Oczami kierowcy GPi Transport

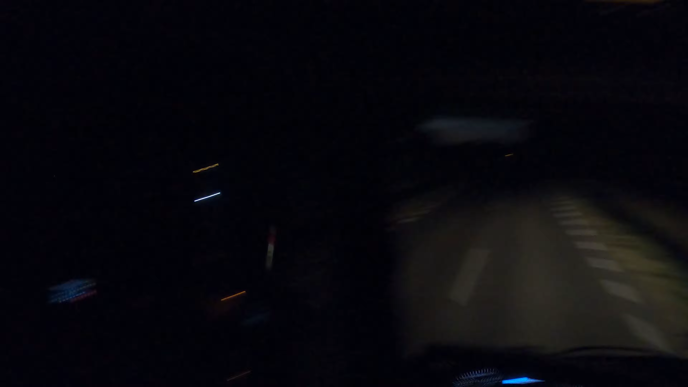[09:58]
około 14 km do celu no i tu na szczęście te ostatnie tak 15-20 km to jest taka droga już zrobiona lepszej jakości bo tam od Olecka do praktycznie tu Pogorzele to tak słabo się jedzie bo są kolejne wyboje a tu jest całkiem przyjemnie a w nocy jeździ się ciężko bo takich wiochach zwłaszcza że no tutaj jest dookoła wiele pól no nie wiadomo co może stąd wybiegnąć czy jakaś zwierzyna czy co tam trzeba uważać
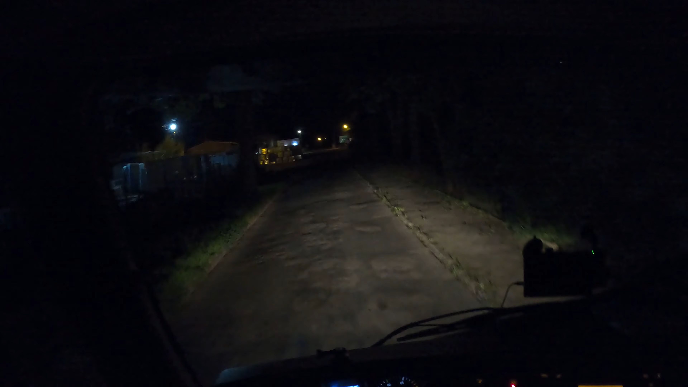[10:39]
tu coś się zmieniło tu będzie można po lewej stronie stanąć